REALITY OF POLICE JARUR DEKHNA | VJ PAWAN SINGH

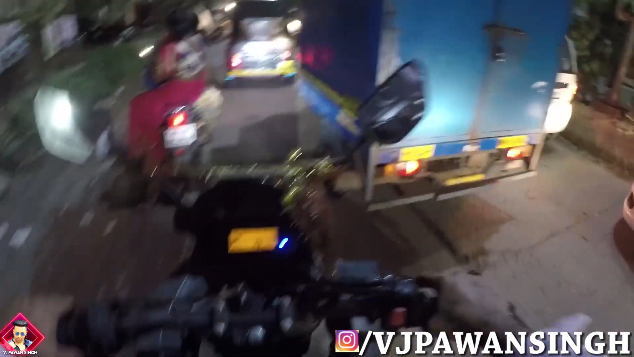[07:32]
यह देखो ट्राफिक तो भाई सहाब देखो ट्राफिक देखो खट्डे खट्डे के वाज़े से ज्यादा ट्राफिक होती है अगर रोड प्लेन होते ना तो ना गाडिया खराब होती